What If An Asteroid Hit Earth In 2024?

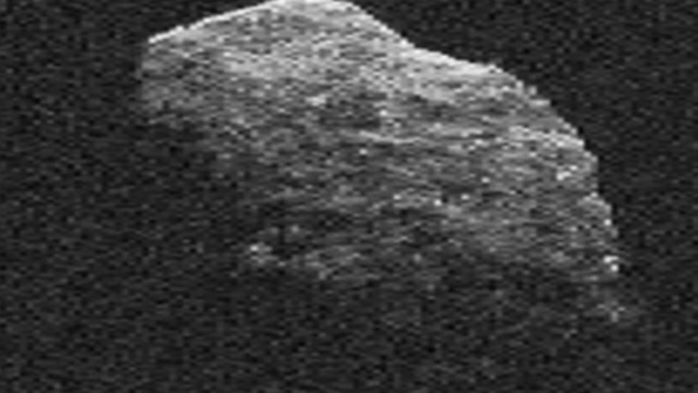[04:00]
Radar images show that it is equivalent to about five football fields and taller than the Empire State Building in New York City. It is approximately 170 meters on its shortest axis.